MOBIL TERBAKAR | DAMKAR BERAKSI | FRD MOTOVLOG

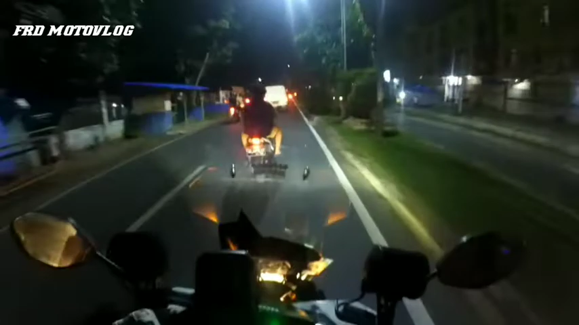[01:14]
Coba kita cek lebih dekat lagi ya Kita lihat lebih dekat
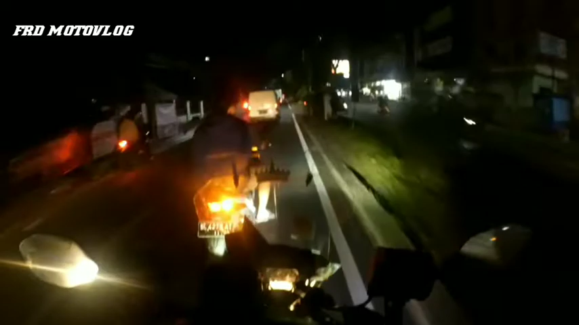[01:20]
Ini rame nih
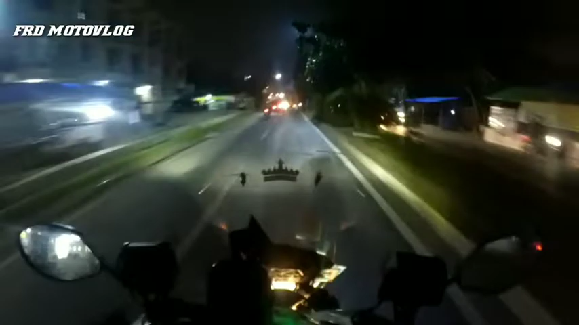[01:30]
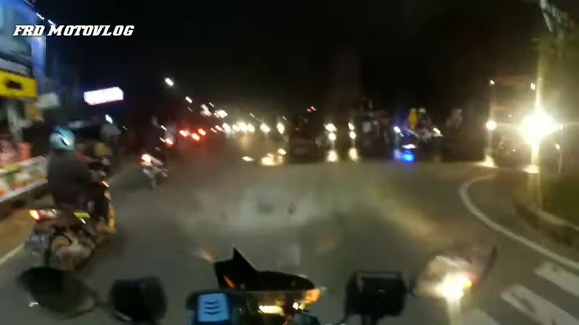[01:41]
Mobilnya aku bakar itu bagian depannya Berset pak, parah pak
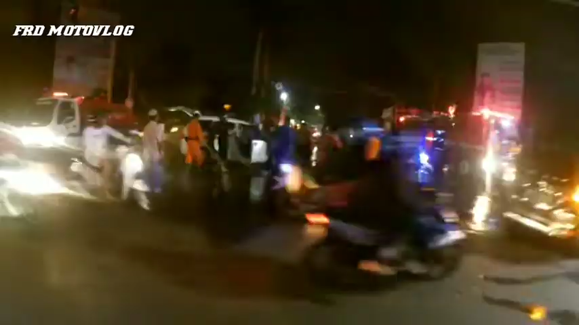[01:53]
Telat berarti saya Itu sampai di Mobil apa nih? Mobil Avancia apa Senia ya? Jadi kap mesin depannya itu Kebakar Saya juga kurang Tahu gimana kronologinya Barusan itu soalnya asapnya masih ada Masih ngepul
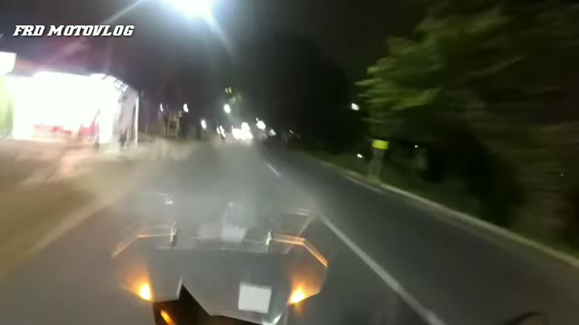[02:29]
Lokasi arah ke Garuda itu pak Di lampu merah Garuda